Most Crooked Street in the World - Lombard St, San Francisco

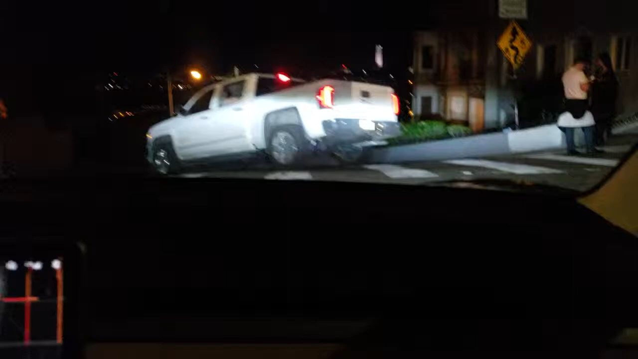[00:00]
All right, here it is! Oh my God! Just one way?
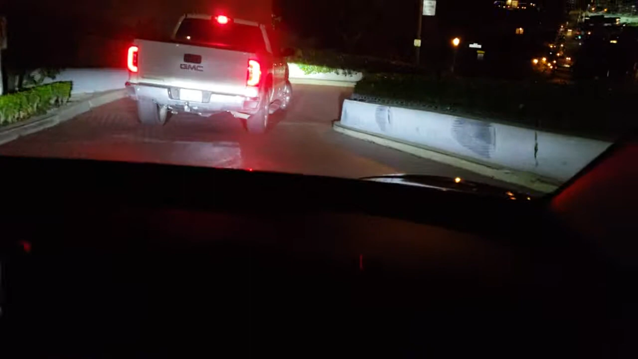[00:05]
Where is the other way? I have to go somewhere else.